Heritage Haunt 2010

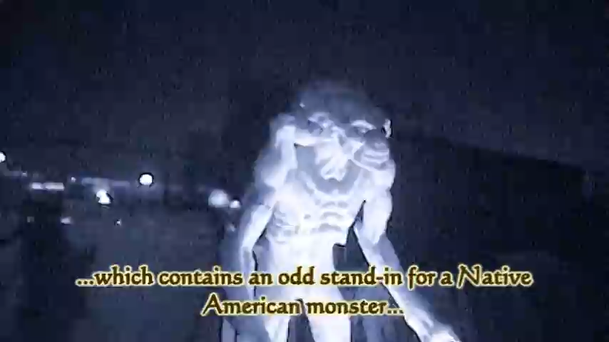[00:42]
Yeah, it looks like Pumpkinhead from the movie.
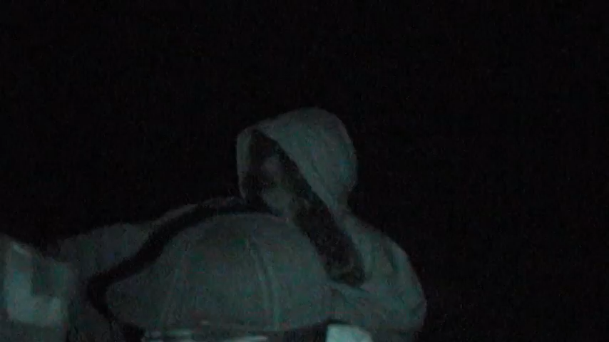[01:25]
Look at that. These spider bots.